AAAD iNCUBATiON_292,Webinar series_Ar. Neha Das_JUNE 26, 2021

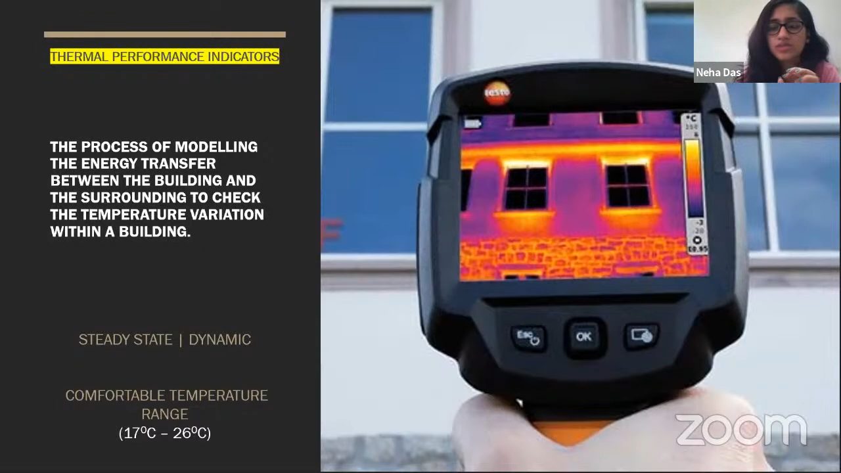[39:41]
So the windows and the room and the walls and the roofs in between, there are leaks in that zone. So you can detect those leaks and you can correct those leaks through this thermal image camera. So you can also use this thermal image camera to know how the building is performing, where the leakages are. So there are two states called steady state and dynamic state. So steady state is something where we consider all the variables and the time as constant.